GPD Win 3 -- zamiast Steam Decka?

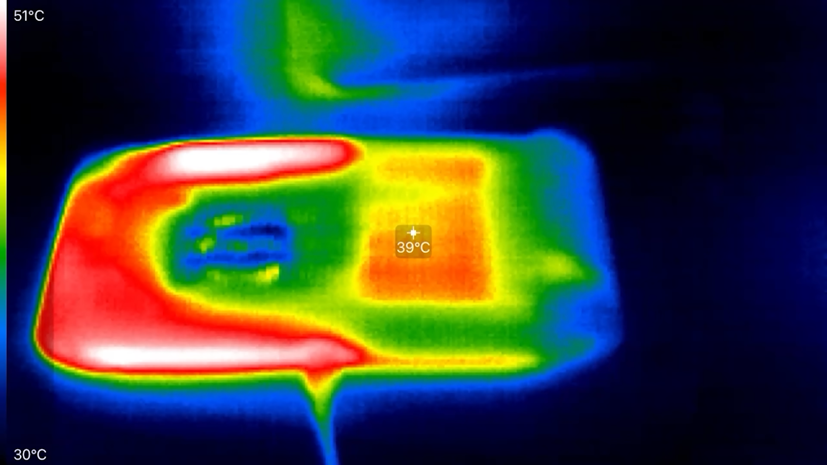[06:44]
On screen: spot 39°C, scale top 51°C, scale bottom 30°C
Mimo to temperatura i hałas pozostają niezmiennie problemem małych urządzeń na architekturze intelowskiej, co widać również na naszej fotografii termicznej,
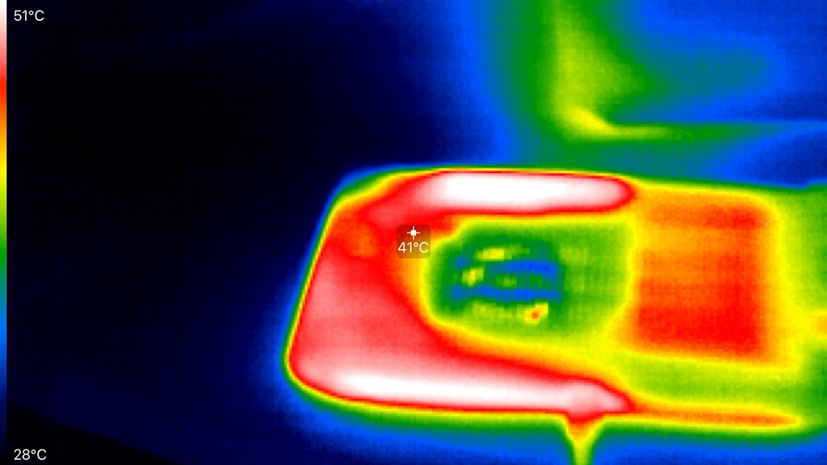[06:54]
On screen: spot 41°C, scale top 51°C, scale bottom 28°C
gdzie pod obciążeniem system rozgrzewał się znacząco.
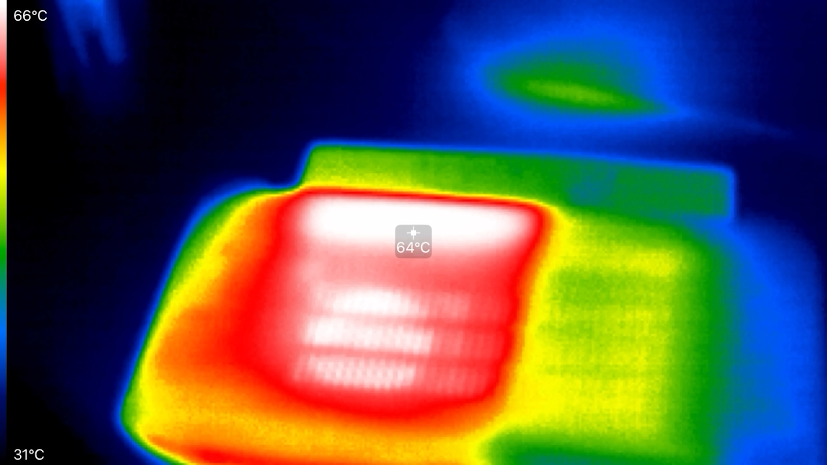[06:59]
On screen: spot 64°C, scale top 66°C, scale bottom 31°C
GPD potrafi zrobić się gorący. Ale producent marzy też wyraźnie o stworzeniu urządzenia, które mogłoby nie tylko być podróżnym komputerem dla gracza,